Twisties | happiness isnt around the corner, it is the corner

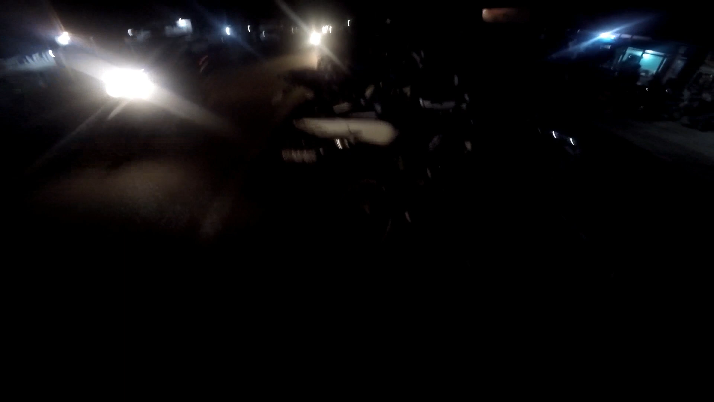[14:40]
So now we are heading towards bike zone,
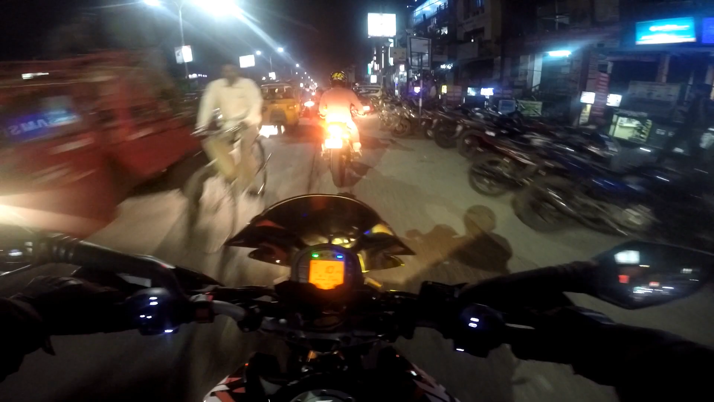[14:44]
opposite of Vishwadeep Cinema Hall, and that is the Vishwadeep Cinema Hall to my left side. And we are here in bike zone. Okay, so let's park our bike out here.